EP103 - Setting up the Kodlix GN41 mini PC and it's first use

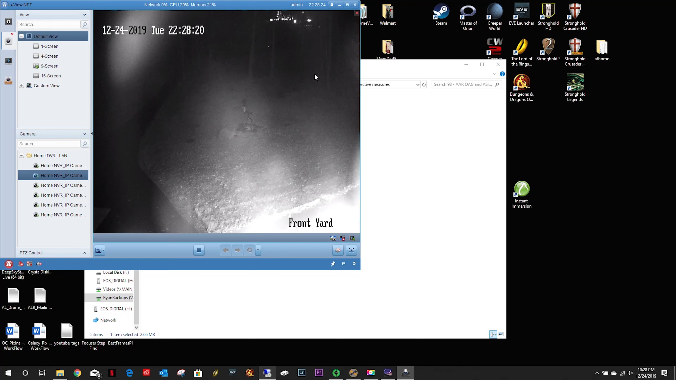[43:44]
guiding issues. It'll settle down once it gets another frame or two. But